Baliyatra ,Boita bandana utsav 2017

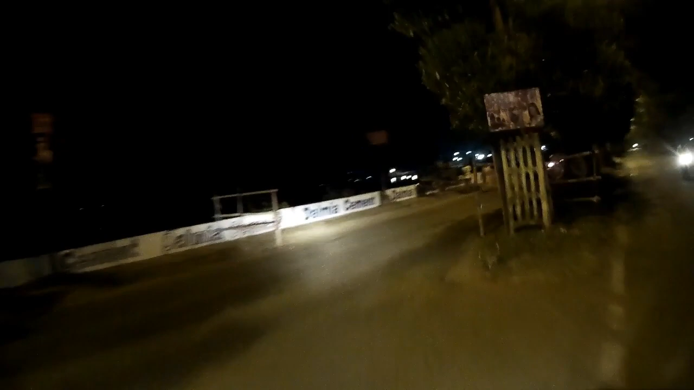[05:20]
देखिए उधर भीड़, थोड़ा भीड़ मतलब वहाँ पे थोड़ा लोग जमा हुए हैं।